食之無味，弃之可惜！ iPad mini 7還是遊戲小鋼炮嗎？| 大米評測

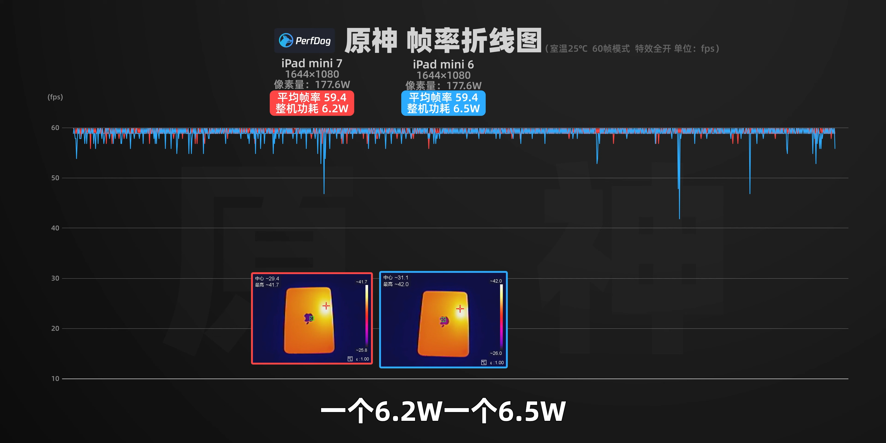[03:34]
5瓦另外从帧率曲线来看mini 6会偶尔出现一些掉帧mini 7整体会更
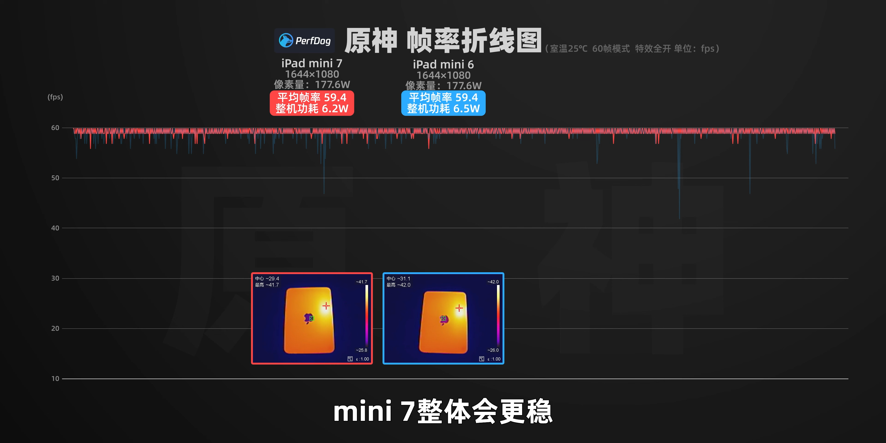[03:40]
稳但是在这个环节无论是测试数据还是实际体验差距确实很小这里
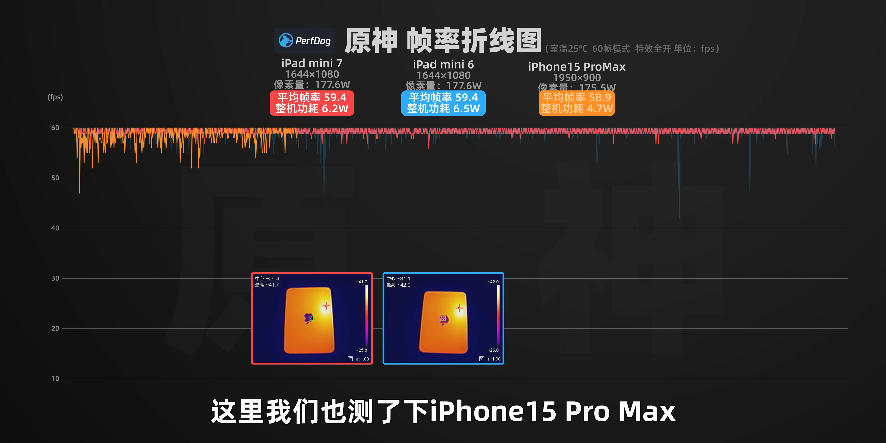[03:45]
我们也是测试了一下iPhone 15 Pro Max最新系统版本的原神表现虽然说满
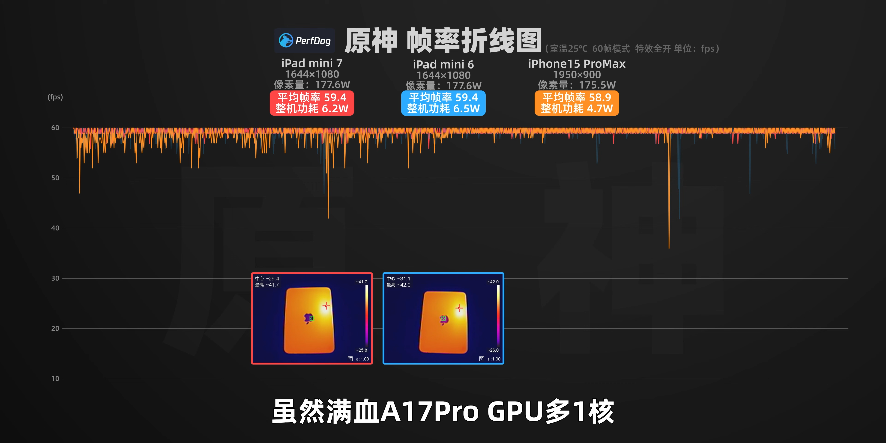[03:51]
水A17 ProGPU多一盒但是和mini 7相比iPhone受限于菜籍的性能释放实际帧率依然是不如mini 7来得稳的游戏过程中屏幕还出现了强制降亮度不过功耗比较低只有4.
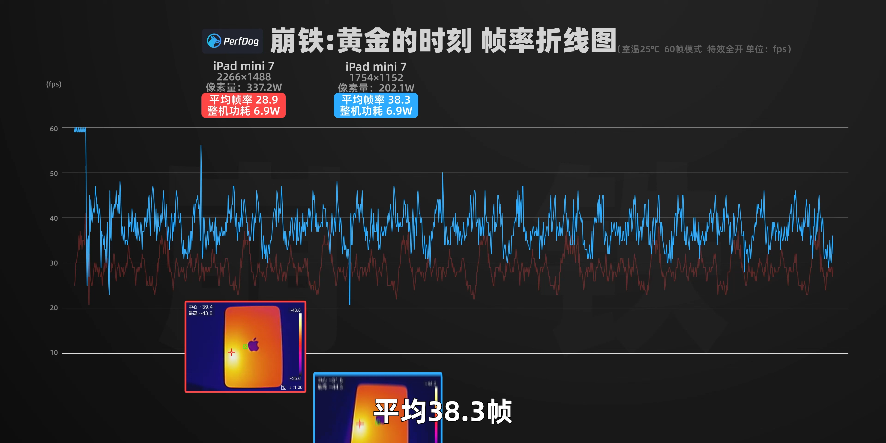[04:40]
8%进入游戏能够短暂获得20秒知难了的buff但之后帧率就开始全程大幅波动了平均只有38.3帧功耗还是6.9瓦mini 6在最高渲染精度下依然是1080P平均是30.4帧理论上mini 7即便是降到1080P渲染黄镜的时
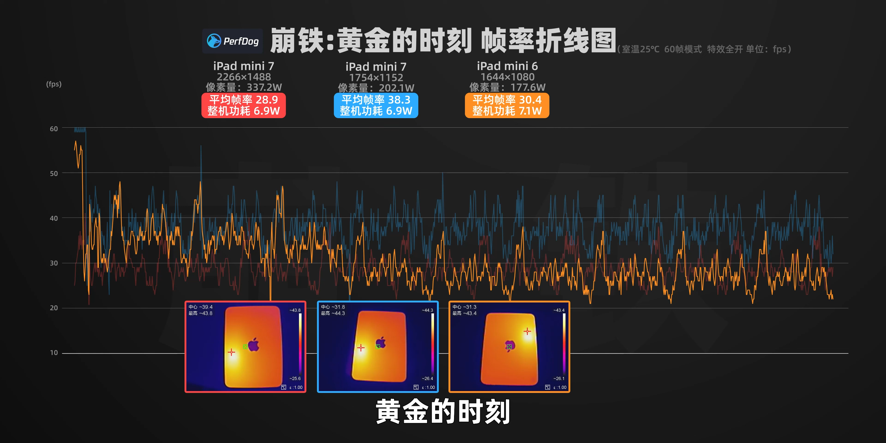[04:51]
刻顶多也就跑个40几帧吧至于这个iPhone 15 Pro Max那分辨率就更低了只有747P平均帧率46.5帧整机功耗依然只有4.7瓦并且同样出现了屏幕降亮度游戏环节来看mini 6